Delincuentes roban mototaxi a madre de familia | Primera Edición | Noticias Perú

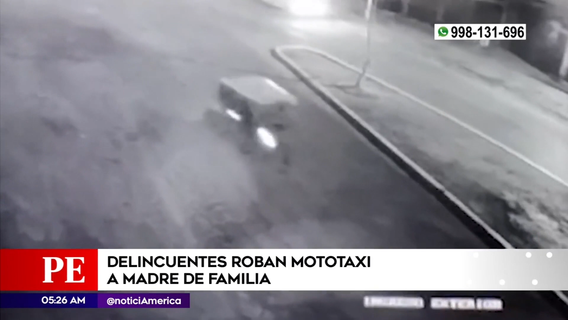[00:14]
Este es el momento en el que unos delincuentes se llevan el mototaxi que manejaba Estefany Fernández. Veo acá delante mío un auto negro y bajan tres hombres con pistola.